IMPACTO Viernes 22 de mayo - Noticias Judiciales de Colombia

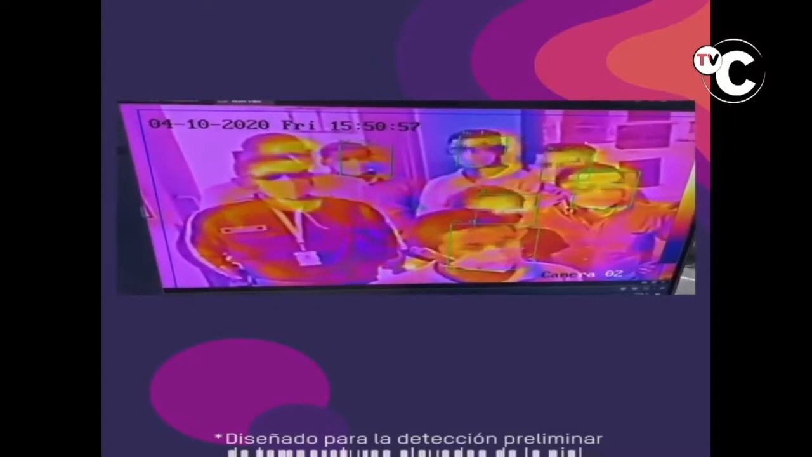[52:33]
medir la temperatura, de cada persona, que está en una sola pantalla, usted lo puede medir todos,
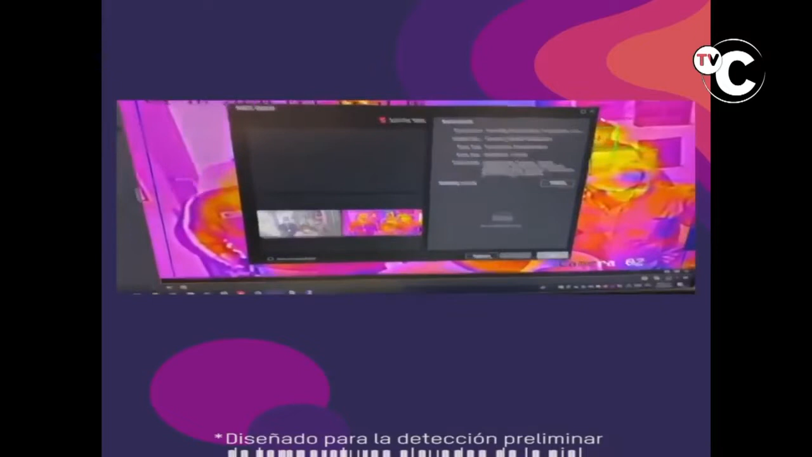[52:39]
porque, son las cámaras térmicas, que venden cámaras de seguridad, de arma lancel, en bucacentro,